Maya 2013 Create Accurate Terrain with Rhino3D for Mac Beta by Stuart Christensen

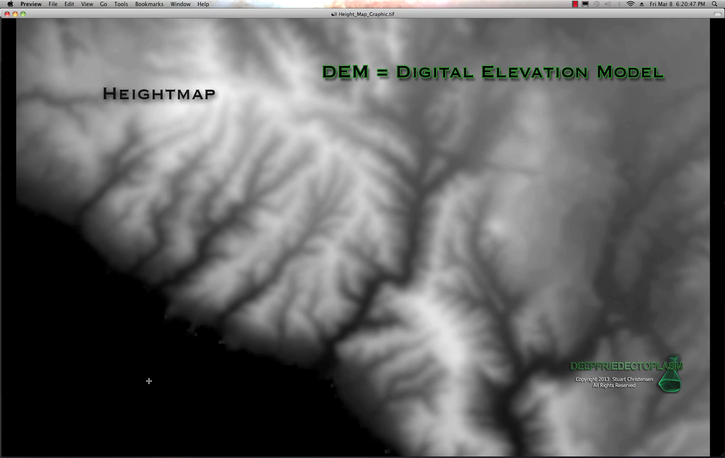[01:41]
don't have any shading from right to left and it's just sort of like a topographical map that uses the white values for the highest point in the elevation and then your your black down here would be the lowest points okay so no big deal
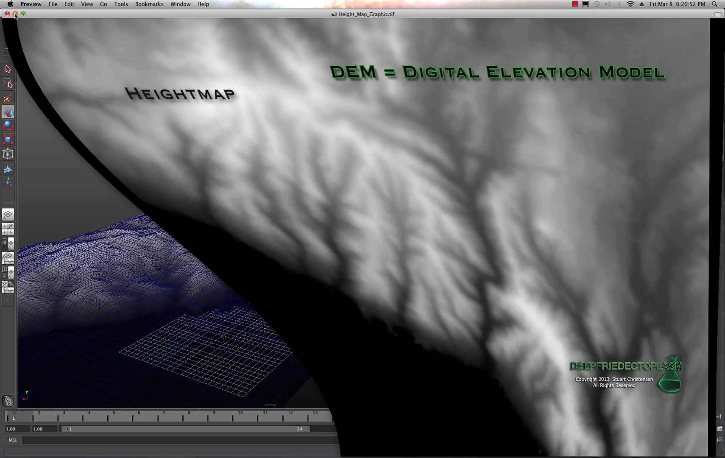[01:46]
there I'm essentially it's it's a displacement map and we can use these in Maya by attaching this information to a plane and sort of you know creating a model that is a real-world representation of